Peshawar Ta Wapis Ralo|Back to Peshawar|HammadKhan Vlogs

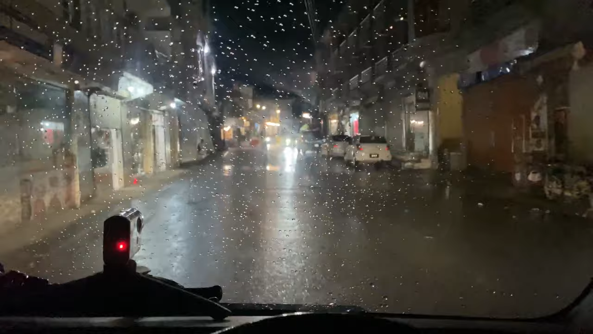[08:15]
کتون کو راور سیدو بحرین بازار تھا اور ڈیر خطرناک باران ہو ڈیر خطرناک لائٹنگ اور تھنڈر اسٹرام ہو نو فائنلی راور سیدو اور